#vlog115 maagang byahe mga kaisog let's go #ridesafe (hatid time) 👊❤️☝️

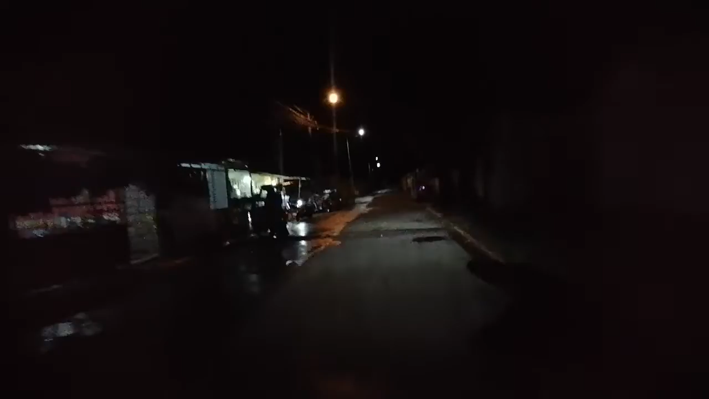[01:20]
Yung sa kabila, ano, itong dinadaan namin, walang basa. Pero sa kaliwang kalye, basa. Alright. So dito, basang-basa. Oh, di ba? Talagang ano lang, tapaw-tapaw lang ang ulan, mga Kaisog. Good morning! Panibagong araw, panibagong vlog na naman. Basta tayo, tuloy-tuloy lang sa pagbablog, motovlog.
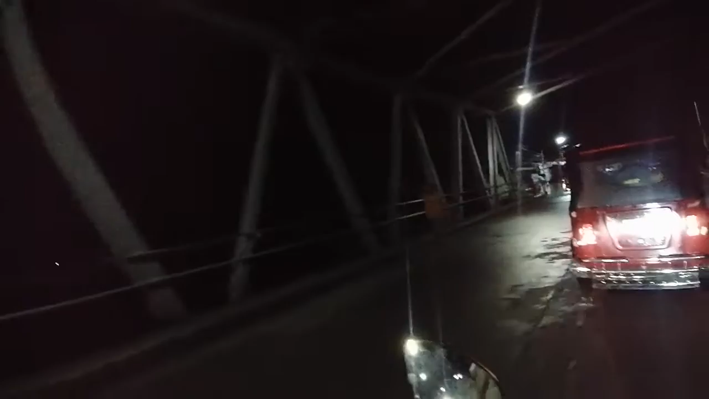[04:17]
Tapo-tapo lang ulan, mami, ano? Yung ulan, oh.
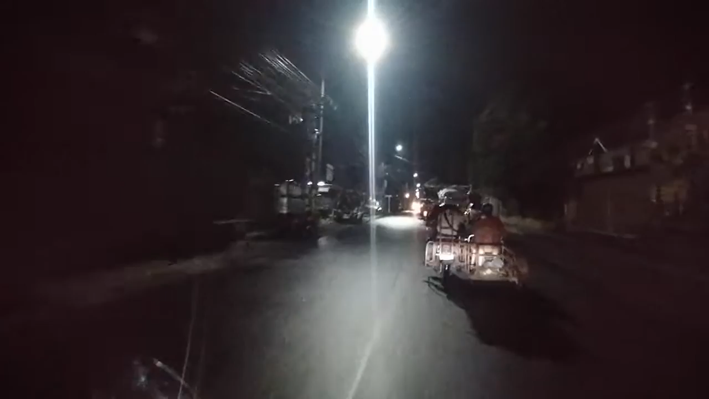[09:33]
Nag-ingat tayo dahil basa ang kalsada, medyo madulas.
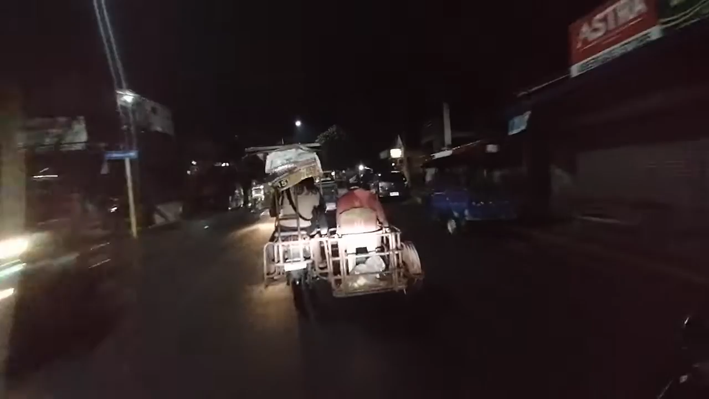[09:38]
Alright. Mahirap na. Mahirap na pa. Mahirap ma-aksidente. Gandahan na po tayo sa ating pagpapatakbo. Alright. Yes, sir. Let's go. Basta maluwag ang kalsada, tirada. Pagalanganin, huwag mong subukan.
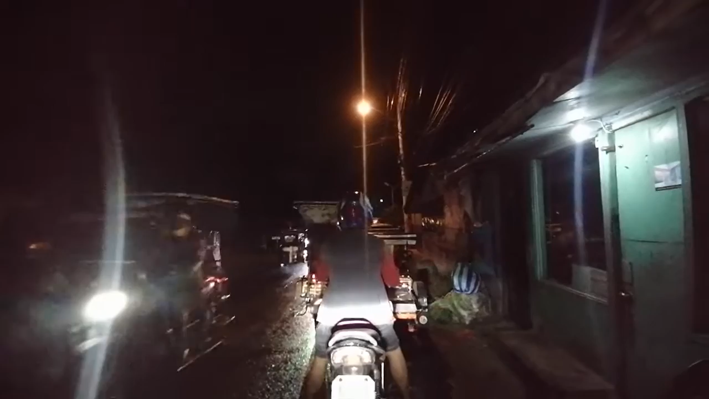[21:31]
Basta ang importante kasama si Lord sa ating mga para. What happened? What happened this country? Oh, yeah. Let's go. Traffic pala. Dahil double parking sila. Yan ang nahirap sa maliit na kalsara pag nag double parking. Traffic talaga. Alright. Ano ba?
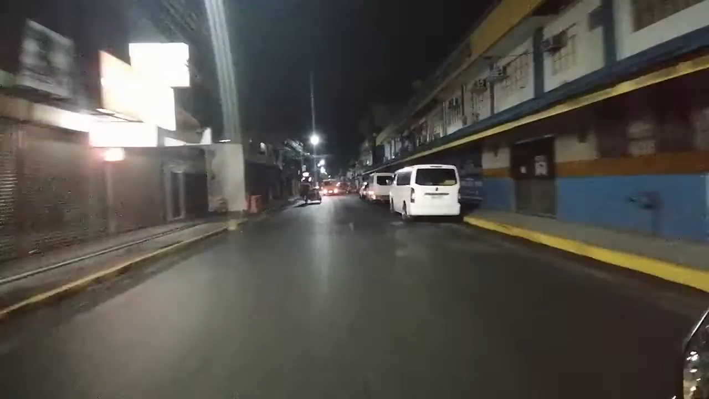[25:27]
Right turn, bawal kumanan, bawal kumaliwa.